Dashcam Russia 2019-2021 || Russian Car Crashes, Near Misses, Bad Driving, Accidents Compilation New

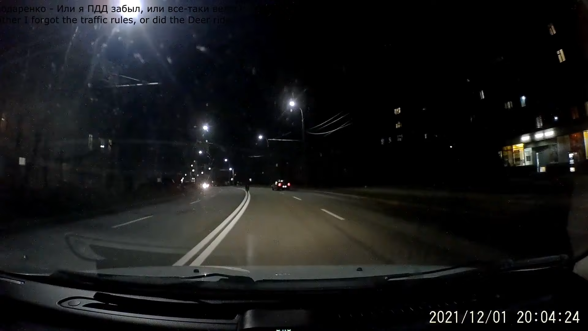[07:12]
Что-то, блядь, ну вот это... Ты что ты скажешь? Ты нормальный по центру дороги ехать? Ну так едь, блядь, под бордюром, ёбана в рот, блядь. Давай едь, сука.
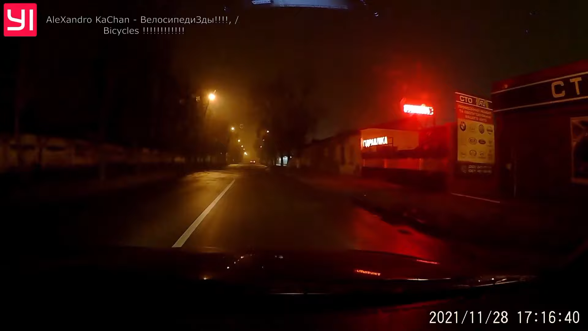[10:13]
Вы думаете, вас видно в вашей черной одежде на дороге или нет? Совсем охренели, блин, уже. Меня в тюрьму могут посадить из-за вас. Идиоты, блядь.